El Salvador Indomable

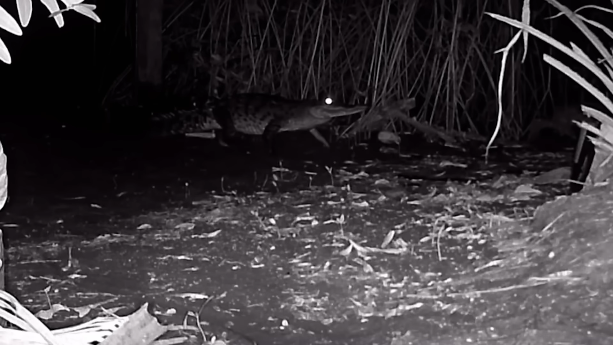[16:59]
La cámara captó a una hembra de cocodrilo saliendo del río.
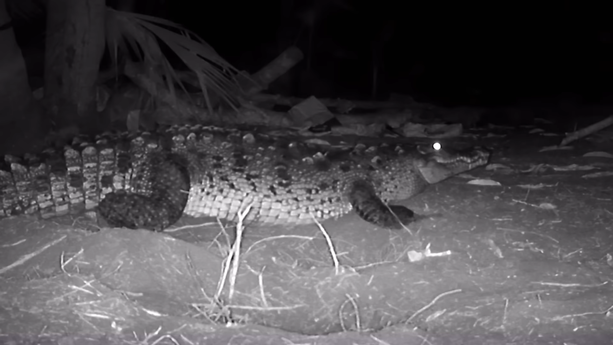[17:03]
Después de excavar una cámara de nido, puso una nidada de entre 20 y 60 huevos.
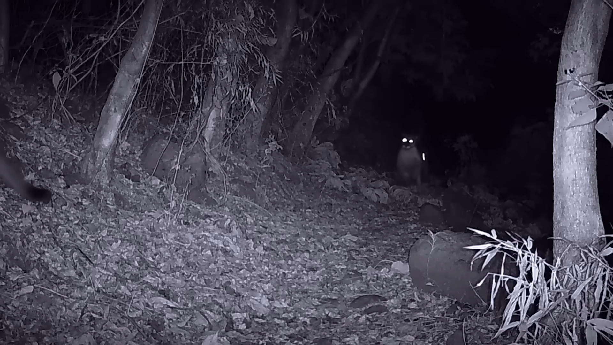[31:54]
Hay al menos una pareja reproductora y sus cachorros.